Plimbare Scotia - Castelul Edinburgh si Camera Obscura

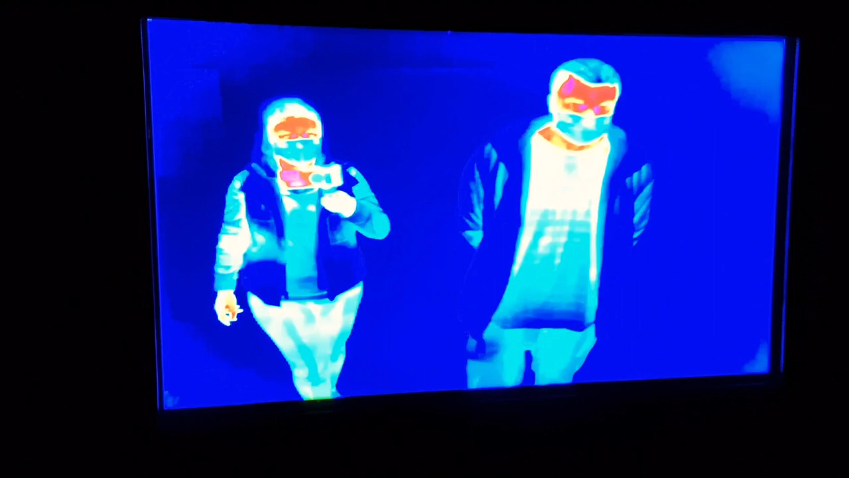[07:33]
Aici am dat de camera cu termoviziune. După cum vedeți și voi, zonele corpului calde sunt cu roșu.
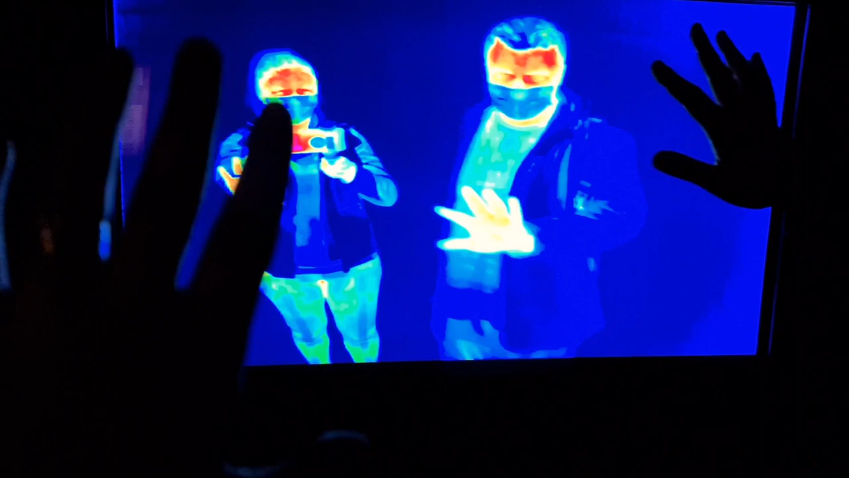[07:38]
Ne-am distrat și aici.
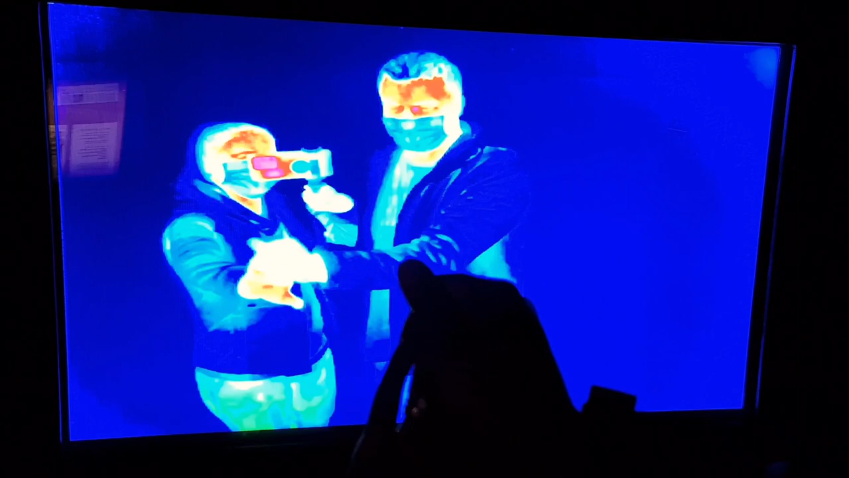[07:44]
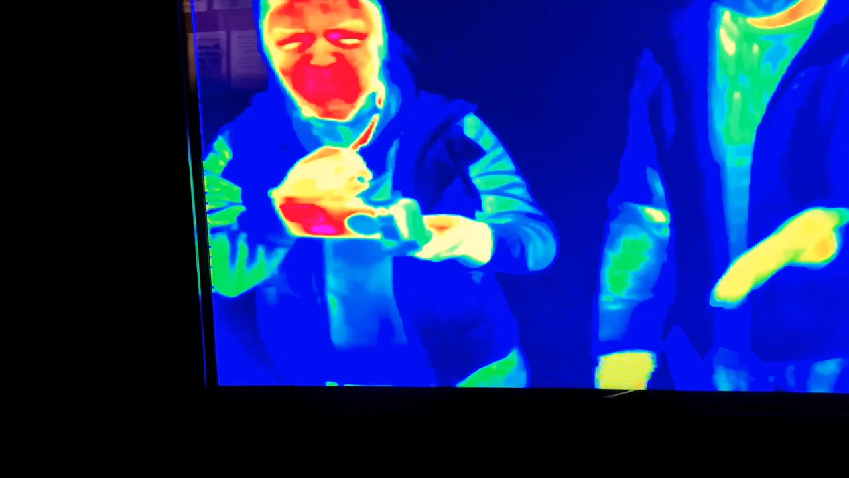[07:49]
Mamă, ia uite cum zâmbă față.